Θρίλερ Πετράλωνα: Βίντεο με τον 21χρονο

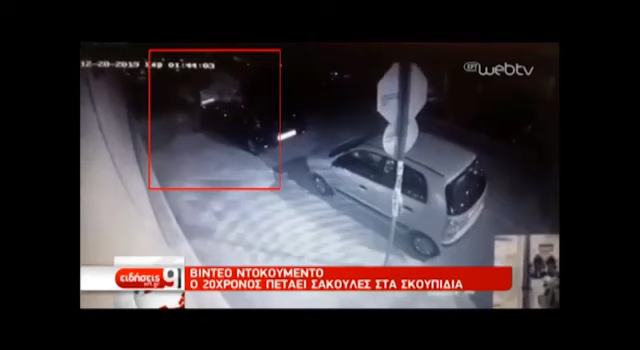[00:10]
Εδώ βλέπουμε ένα βίντεο δοκουμέντο από κάμερα ασφαλιές καταστήματος όπου φαίνεται αμυδρά ο νεαρός να κρατάει σακούλες σκουπιδιών στα χέρια του και να τις πετάει σε κάδο απορριμμάτων. Είναι ξημερώματα του Σαββάτου, το ρολόι δείχνει 1.44 πρώτα λεπτά και φαίνεται αμυδρά. Έτσι αξιοποίησαν το οπτικό υλικό οι αστυνομικοί και κατάφεραν να ταυτοποιήσουν τον 20χρονο νεαρός πρατήδες στην ασφάλεια Αθηνών Μαριάνα στην κατάθεσή του ανέφερε πως σκότησε τον ονό του γιατί χτυπούσε τον ίδιο όταν ήταν μικρός και κακομεταχειρίζονταν την μητέρα